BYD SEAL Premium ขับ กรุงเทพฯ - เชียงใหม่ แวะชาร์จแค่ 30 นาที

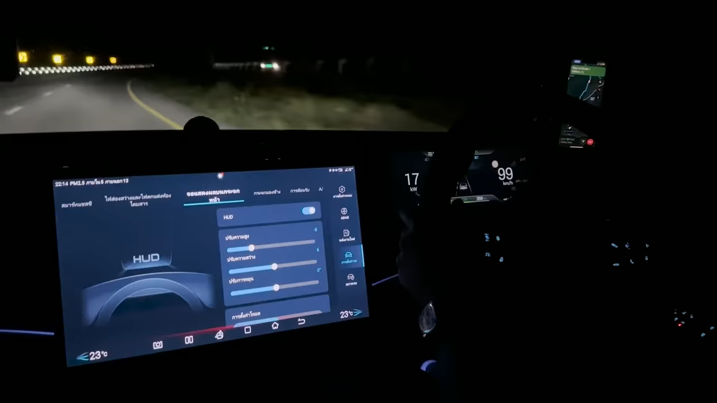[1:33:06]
อันนี้เดี๋ยวให้ดูหน้าจอบริเวนตรงกลางนะครับแล้วก็หน้าจอด้านหน้าคล triggered tweet ที่เป็นตั
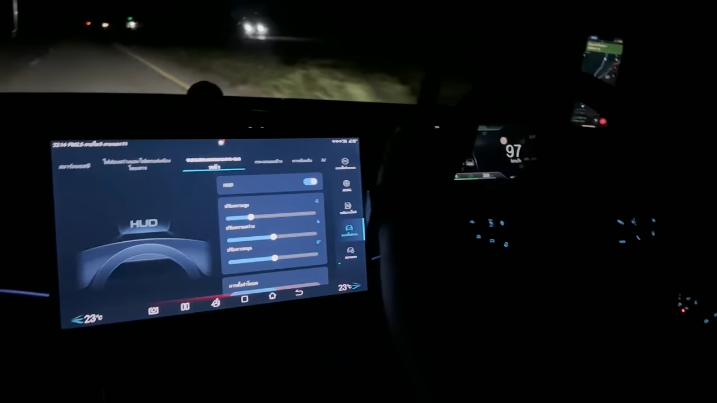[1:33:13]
วโชว์ความเล่วของรถ isso ครับในระหว่างที่เราขับจากท Doneที่แบบมืดเลยนะครับไม่มีไฟสองครั้งท流นเนี่ย
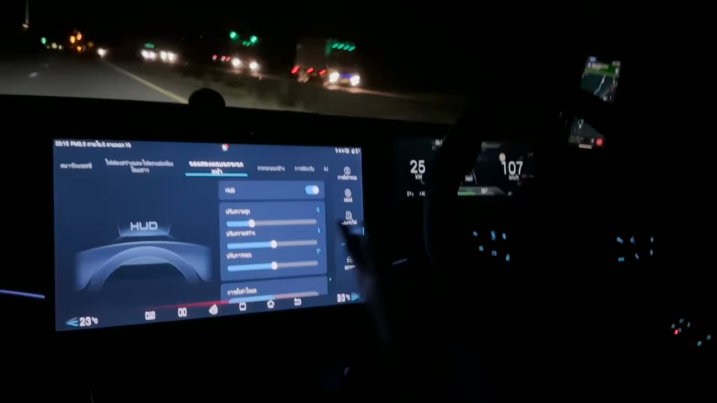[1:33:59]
ตาหรือเปล่าก็ไม่นะครับขับได้อย่างสบายตาเลย
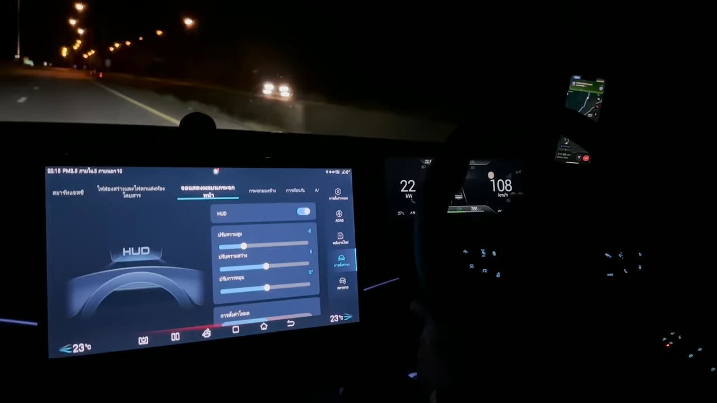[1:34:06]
แม้ว่าหน้าจอจะใหญ่มาก
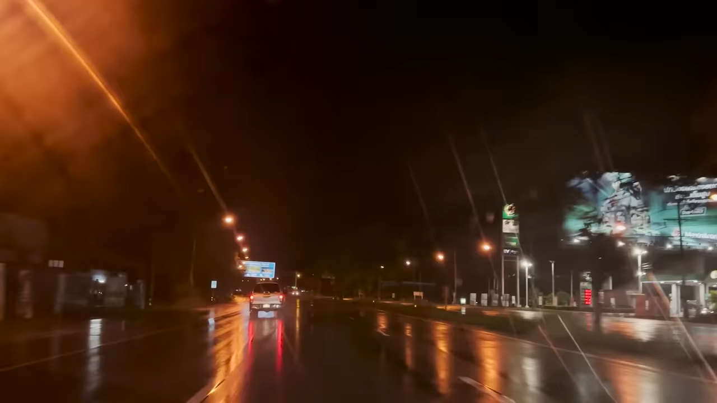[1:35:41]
ก็ขับอันตลายขึ้นนะครับใช่ก็ต้องขับด้วยความประมาณระวังนะครับอ่าเรากำลังจะเข้าสู่ถนนสายบูรณ์ลำพูรณ์106
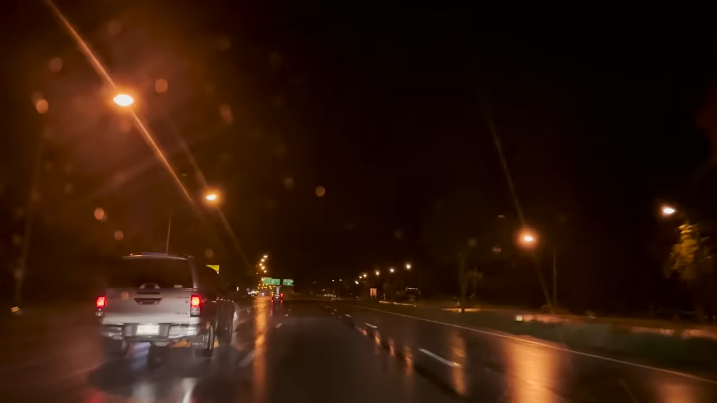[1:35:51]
เราตรงไปลำป้างนะครับอ่า
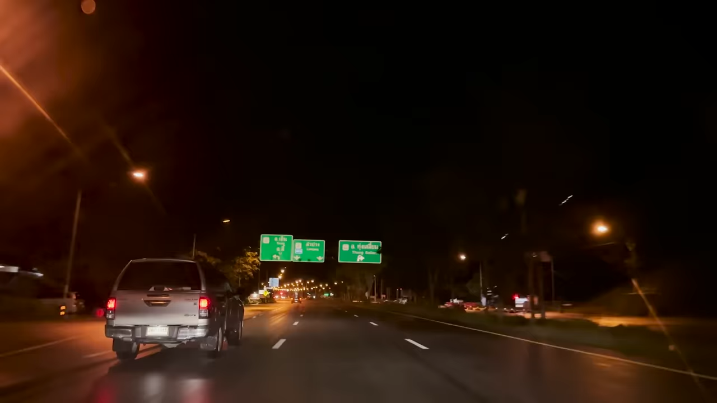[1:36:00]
ถนนไม้เล็กหนึ่งทางหลวงไม้เล็กหนึ่งตรงนี้ก็ฝนเริ่มเบาแล้วนะเหลือไม่ขี่เม็ดนะครับมาดูไฟหน้ารถตอนนั้งคืนนะครับตอนนี้เราวิ่งเข้าสู่ช่วงถนนที่มันมืดสนิท
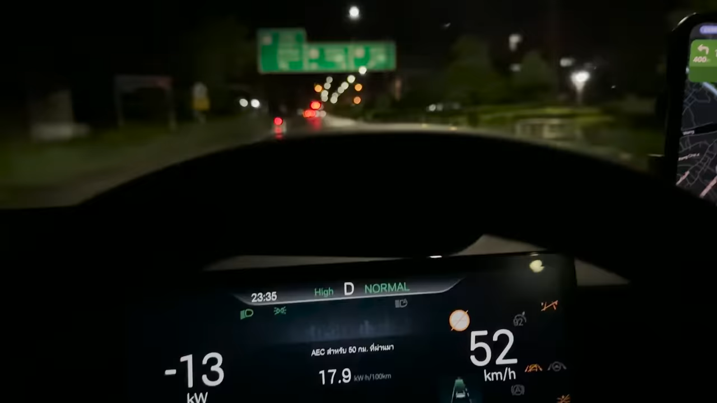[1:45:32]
ตอนนี้ก็มาถึงตรงแยกที่จะไปเชียงใหม่นะครับตรงบริเวณลำปาง
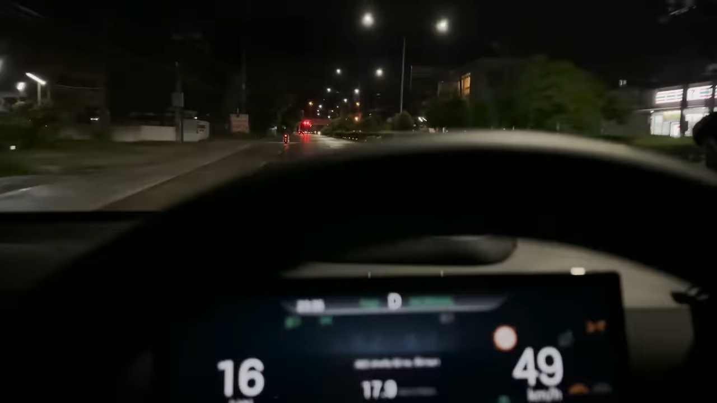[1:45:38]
เนี่ยเราจะเลี้ยวจากถนนหมายเลขหนึ่งไปถนนหมายเลขสิบเอ็ดนะครับ